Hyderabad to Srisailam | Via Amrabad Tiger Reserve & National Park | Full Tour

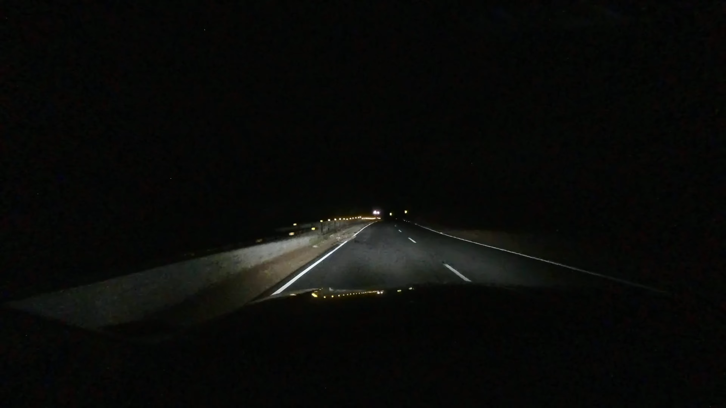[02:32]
सो गाइस अभी हम लोग सिरिसैलम पहुँचने वाले हैं, उसके बीच में अभी करेंटली हम लोग टाइगर रिजर्व से क्रॉस कर रहे हैं। ये सिरिसैलम टाइगर रिजर्व है,